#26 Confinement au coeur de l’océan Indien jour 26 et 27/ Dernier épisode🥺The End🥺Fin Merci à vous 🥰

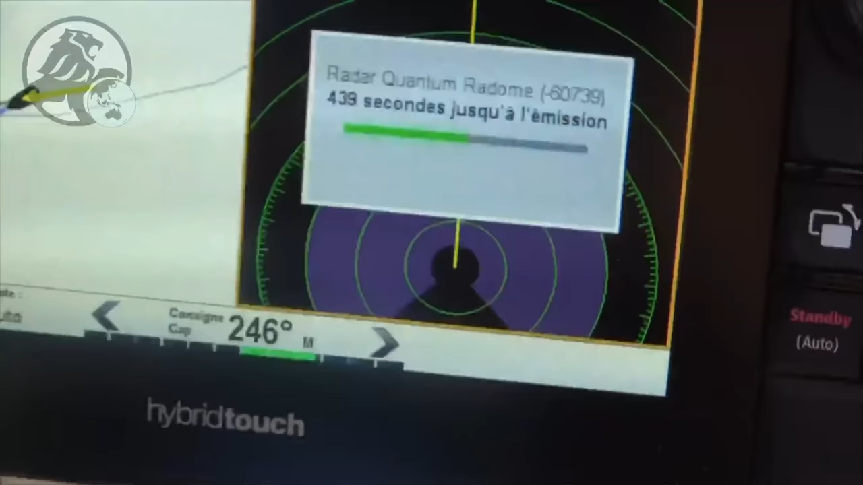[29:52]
Là c'est mon écran de radar qui est sur le traceur Raymarine. Alors c'est pareil, franchement c'est.
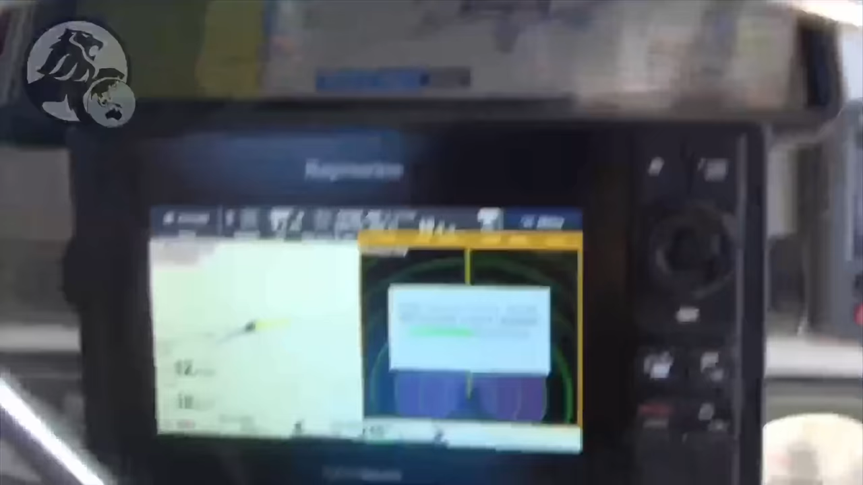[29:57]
Nous sommes que deux. Alors des fois on a fait les marmottes hein, parce qu'on sait qu'on est au milieu de nulle part, donc on faisait pas les veilles.
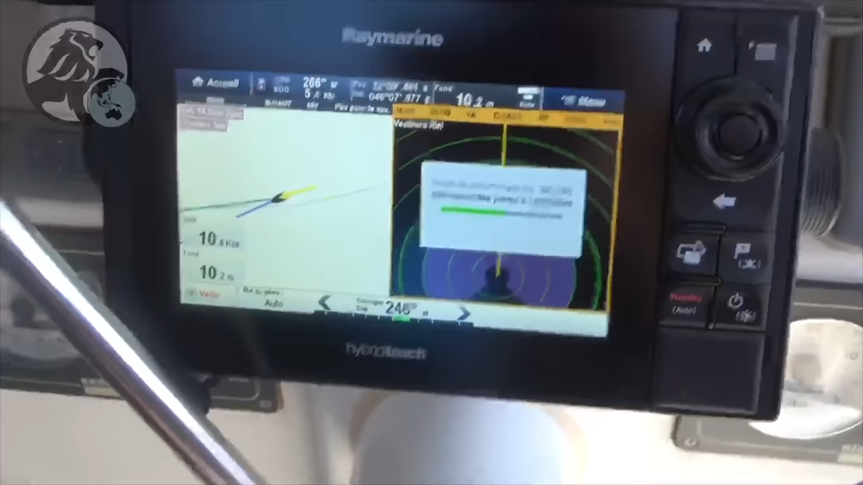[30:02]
Et il nous a réveillé pour les grains, pour les bateaux.
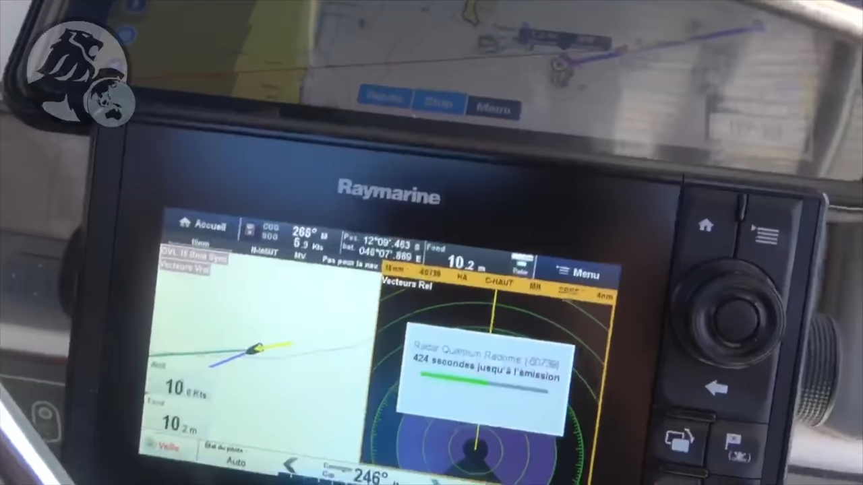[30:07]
C'est vraiment quelque chose, je vais pas dire indispensable, mais vous voyez les 50 nœuds, il me l'a détecté.
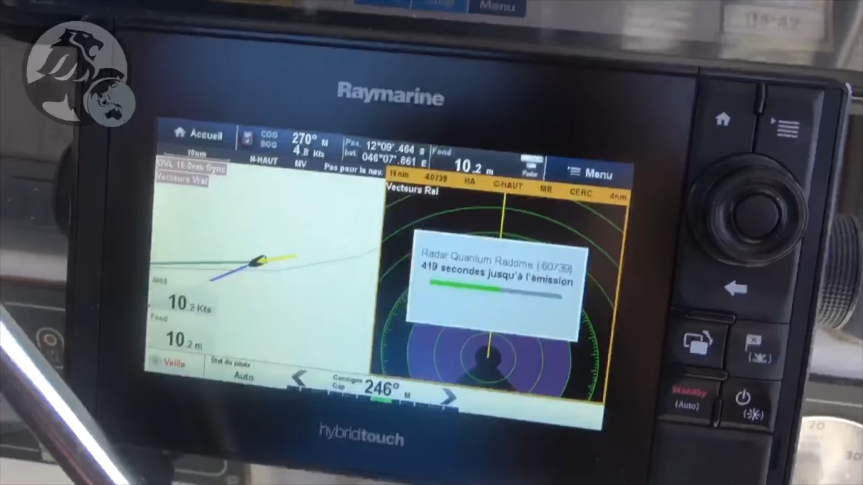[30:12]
Hein. J'aurais pu réduire. Je pensais que c'était un grain qui était léger.
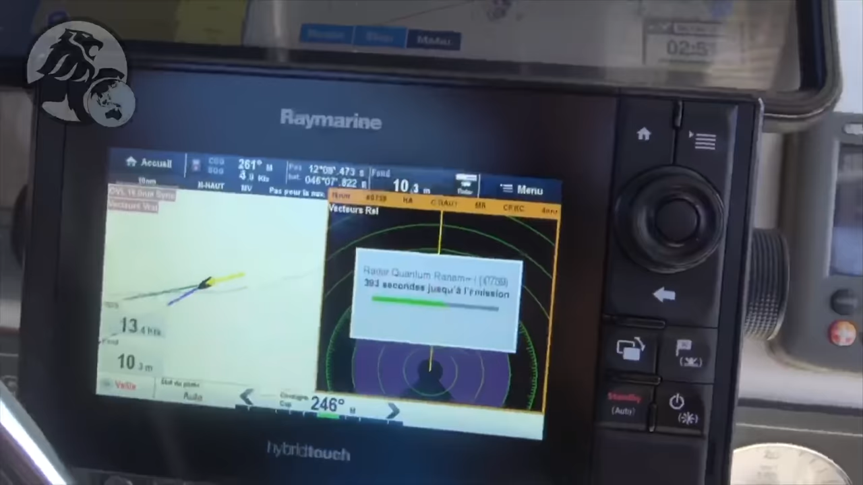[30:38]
J'en suis pas hyper satisfait. Hybrid Touch. Parce que là, il n'y a plus la cartographie dessus parce que ça m'éteignait le traceur sans arrêt.
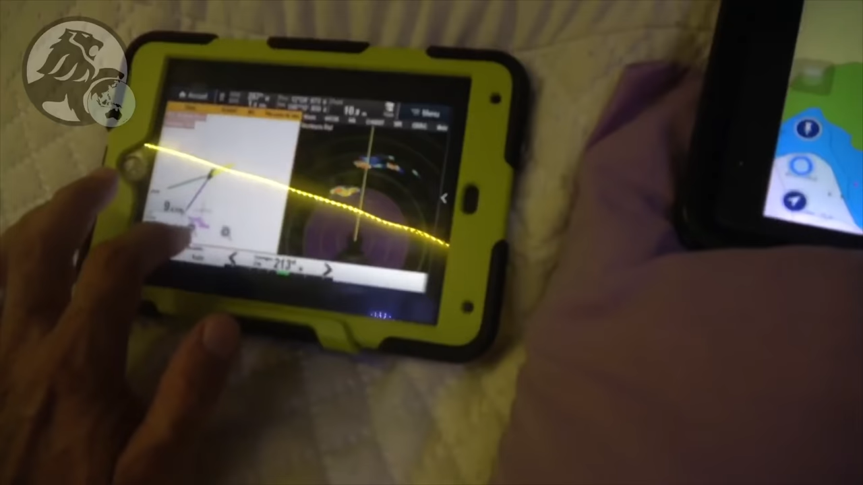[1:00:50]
Ouais, j'ai 10 000. Là, c'est bizarre ça.
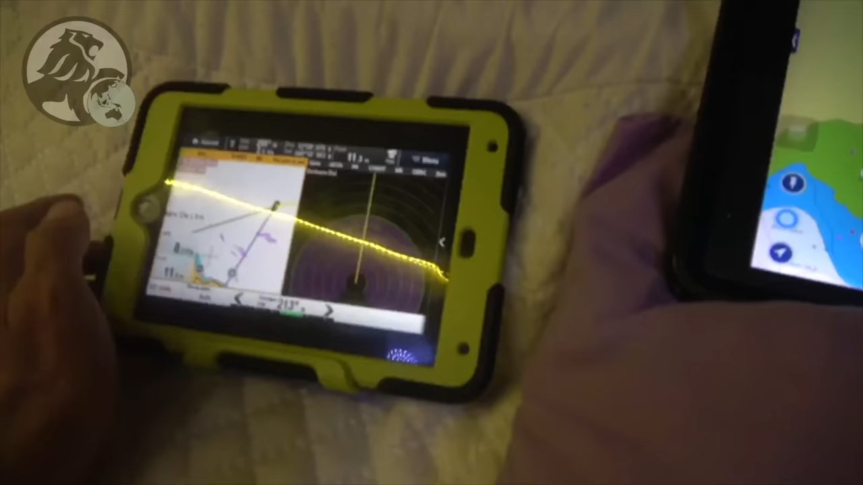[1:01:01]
C'est à terre ou un grain, ça? C'est bizarre. À 11 000. Je me demande si c'est pas un grain parce que j'ai vu un nuage très près.
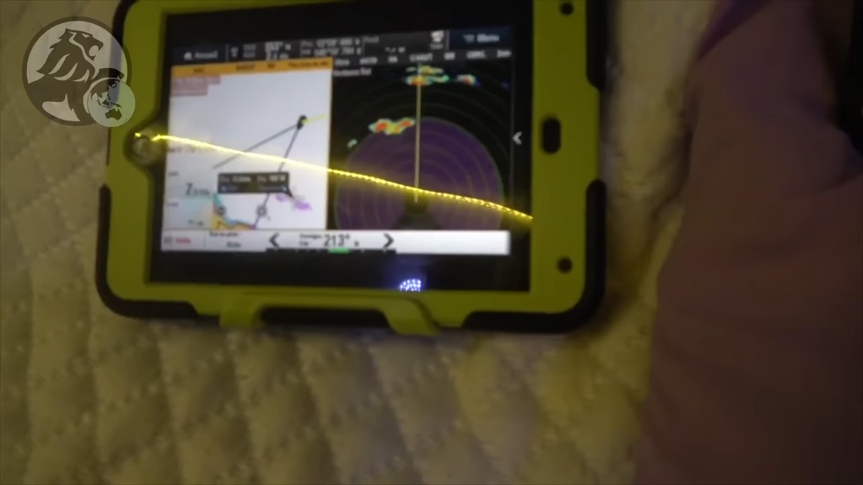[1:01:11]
Ah ouais, j'ai l'impression qu'il y a un grain devant nous en fait. Bah, j'espère parce que ça ne correspond pas du tout à la terre. Je pense parce que j'ai vu.
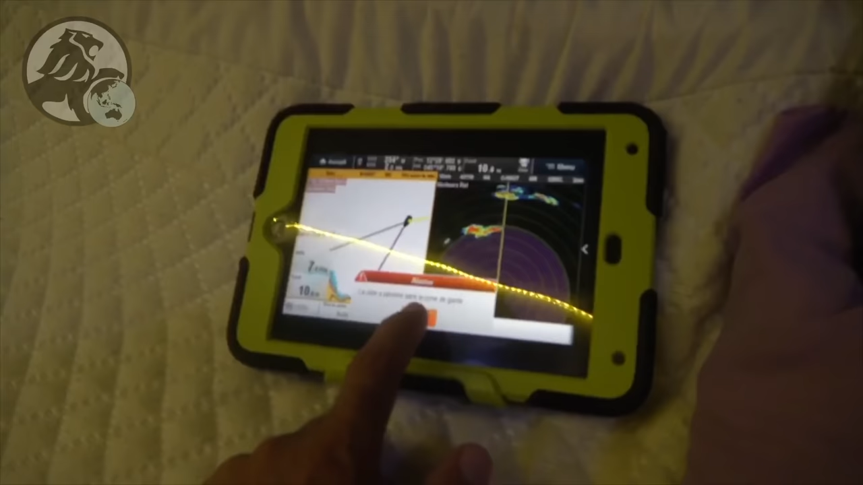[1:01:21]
Et c'est gros, hein. On est en train de lutter contre le courant, c'est un truc de malade. Regardez bien la trace.